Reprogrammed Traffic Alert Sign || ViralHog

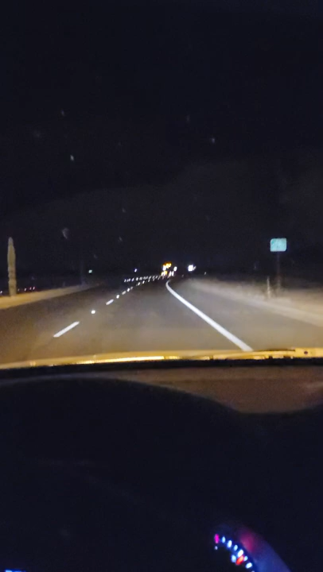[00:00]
Okay, so I just made a U-turn because I noticed a weird road sign. It's really late at night. No one else is even on the road. But what?